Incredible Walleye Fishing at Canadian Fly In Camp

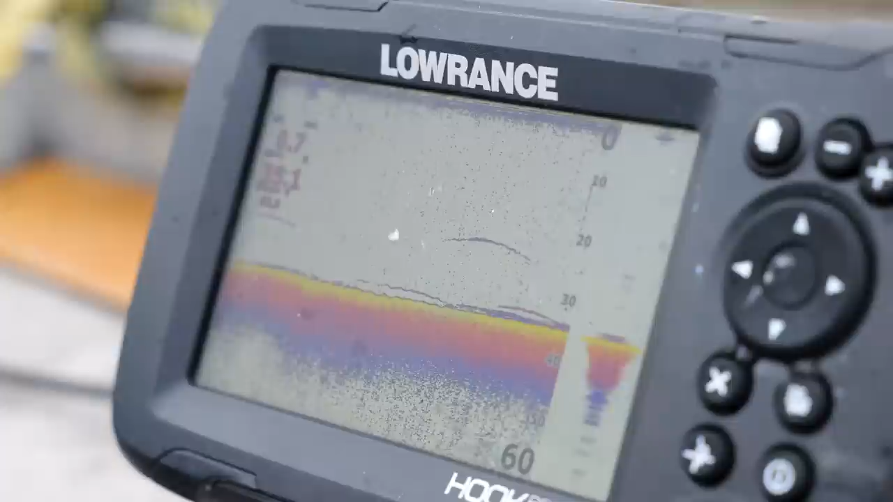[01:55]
right now I'm finding fish in about 20 to 20 to 30 to 35 feet of water structure I'm looking for rock